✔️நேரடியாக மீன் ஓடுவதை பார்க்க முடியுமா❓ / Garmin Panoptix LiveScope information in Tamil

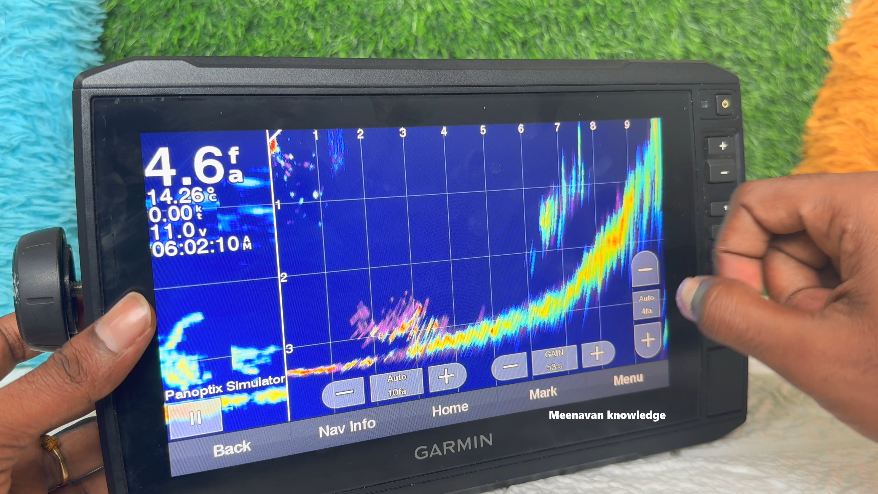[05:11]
On screen: depth 4.6 fa, water 14.26°C, speed 0.00 kn
இந்த மாதிரிை உறு LIVE FORWARD அப் எங்டு சொல்டது இந்த FANAPTICS அப் பிடின் சொல்டராம் ஒரு Teknologyிரம் இடனால் பிடிர்பார்த்துையும்முடையல் ஊஸ் பண்ணாSon